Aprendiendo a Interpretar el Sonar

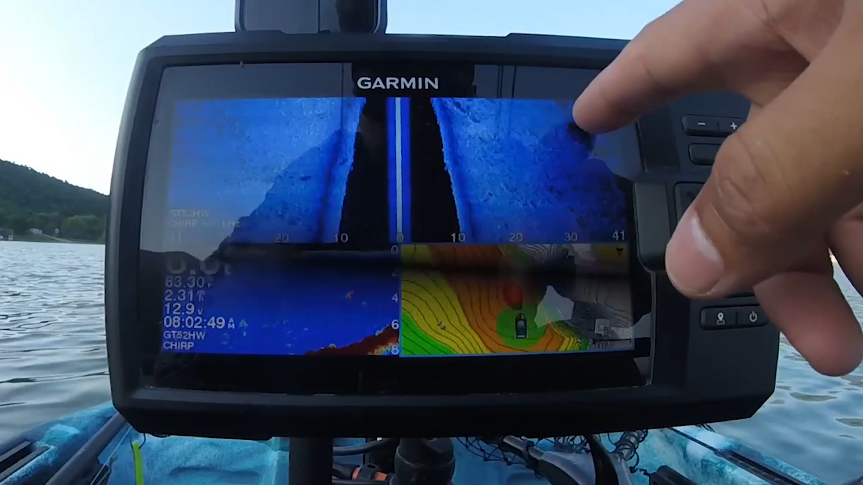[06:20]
Y aquí se empieza a ver. Empieza a ver todas las rocas más grandes que ya hacen sombra. Aquí entramos a la parte más baja, que está 5, creo que baja hasta 4 pies, una cosa así. Ahí está, 4 pies. Y aquí están, rocas grandes. Acá se aprecia también, o sea, son grandes, se ve la altura.
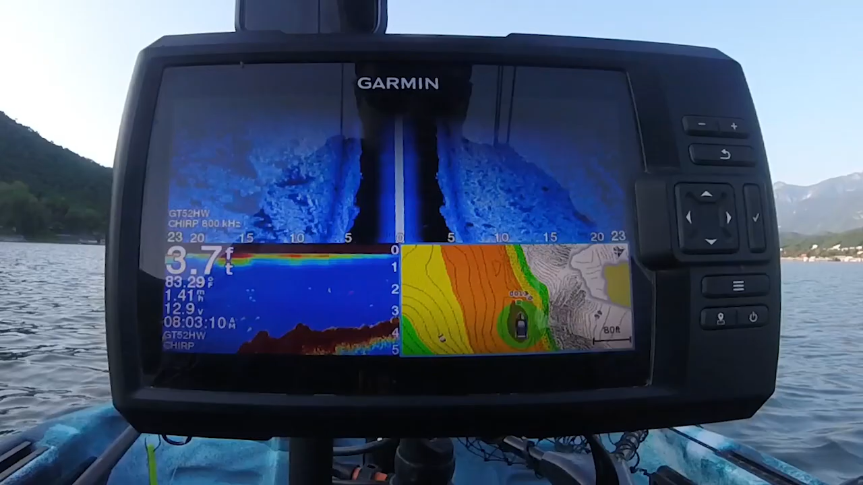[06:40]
Aquí estamos ya en la parte más baja, ya está hasta 3 pies. Bueno, vamos a pescar esta zona a ver si le sacamos algo. Obviamente tirando un poquito más profundo.
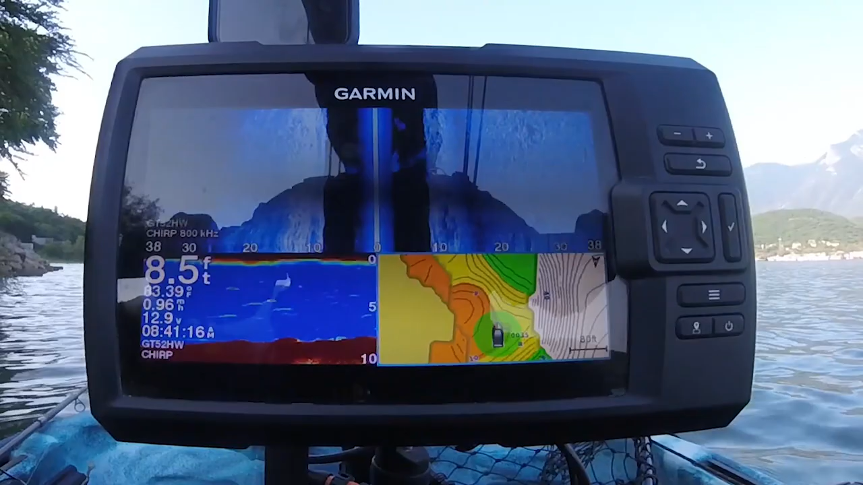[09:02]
On screen: depth 8.5 ft
Lo que quiero es, sabiendo eso, ver cómo se vería en el sonar, por si llego a ver algo similar en presas nuevas, saber identificar qué es lo que estoy viendo. ¿Sí me explico? Entonces es lo que estoy tratando de hacer ahorita. Escanear las estructuras que ya conozco para
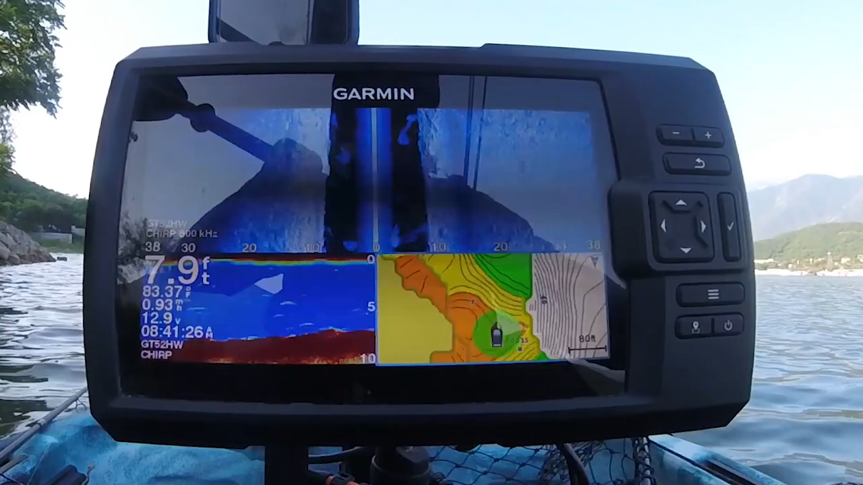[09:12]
On screen: depth 7.9 ft, water 83.37°F
saber después identificarlas en empresas nuevas.
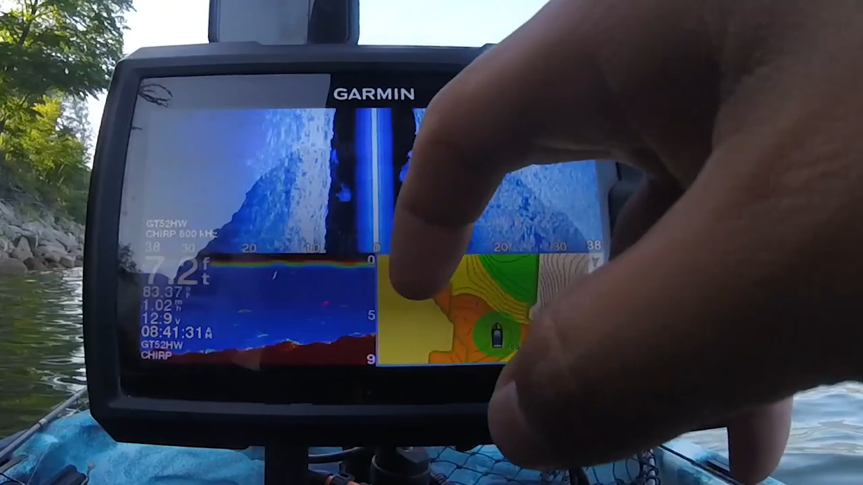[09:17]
On screen: depth 7.2 ft
Aquí vemos, pues ya se ve tanto para la derecha, que es donde está la caída, hacia lo más profundo también hay piedras muy grandes.
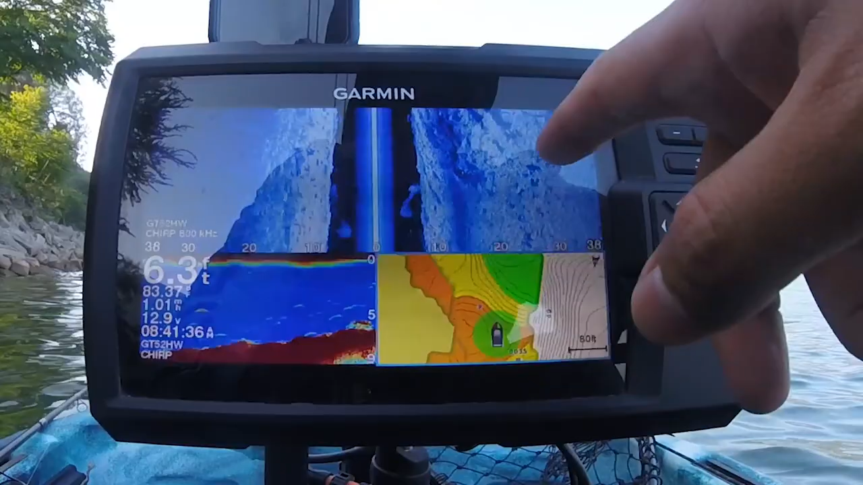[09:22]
On screen: depth 6.3 ft
Si se ven acá, están muy grandes porque hacen sombra ahí. Aquí se ve perfecto, pues se ven algunas manchitas en el fondo.
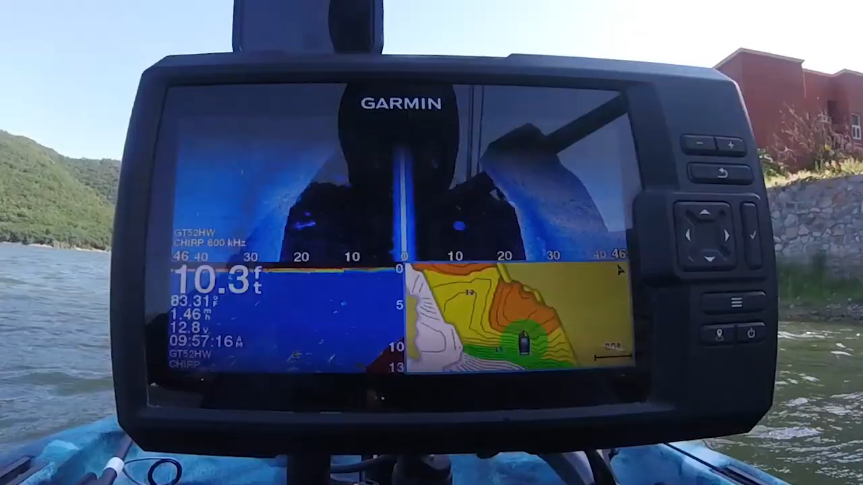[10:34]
On screen: depth 10.3 ft
clarísimo, clarísimo se ven los escalones, que es una buena zona.
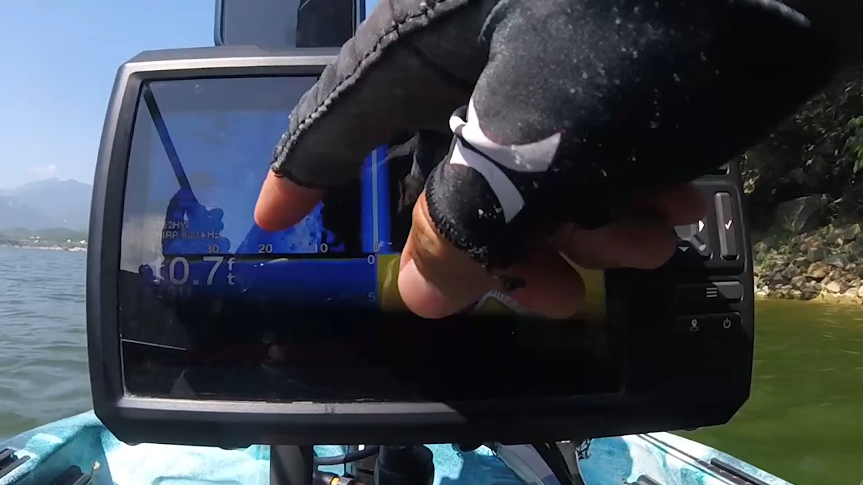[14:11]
Aquí en esta zona se ve muy muy rocosa, se ve algo de mancha, de sardina.
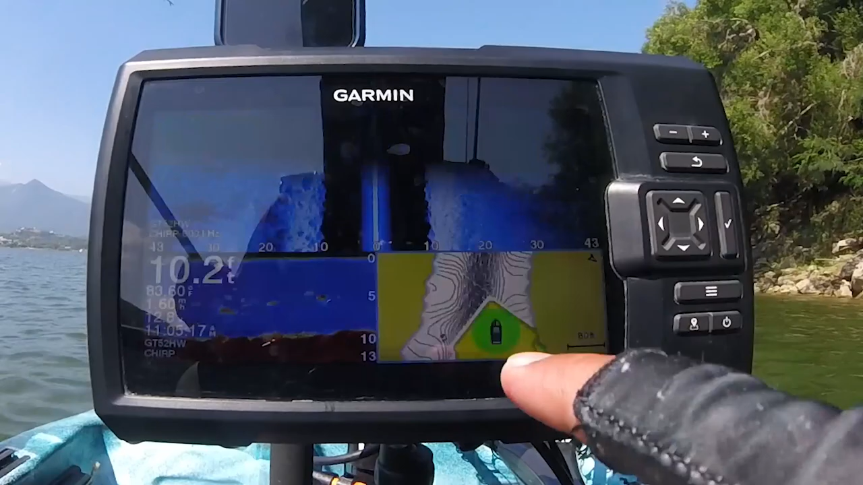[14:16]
En todas partes, algo que he notado es que en todas partes que he ido hay mucha sardina. Las veo en la superficie, las veo en el sonar.
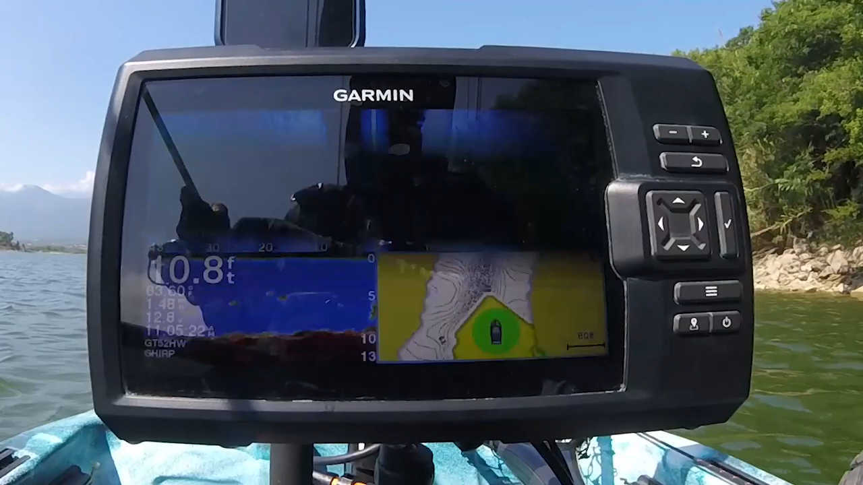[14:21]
On screen: depth 10.8 ft
Hay bastante alimento, eso quizás está influyendo también en el hecho de que esté batallando para pescar.
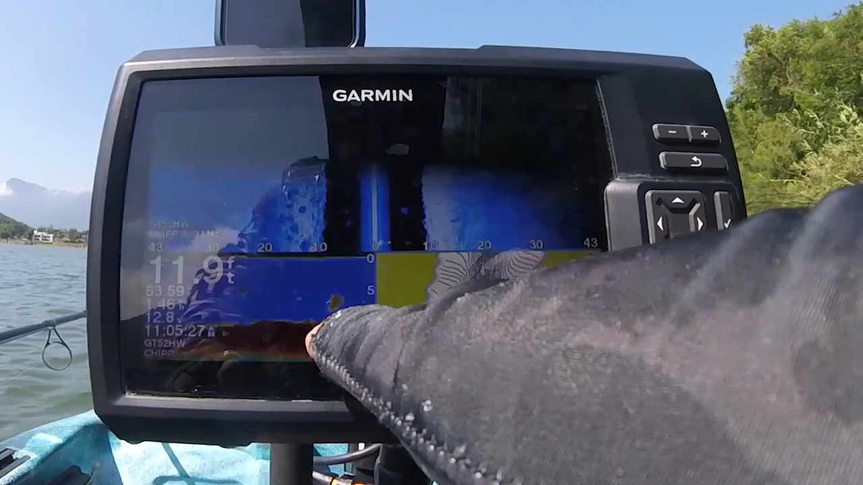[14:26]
On screen: depth 11.9 ft
Miren, aquí también se ve todo esto. Bueno, voy a tratar de anclarme por aquí, hacer unos tiros, a ver si capturamos algo.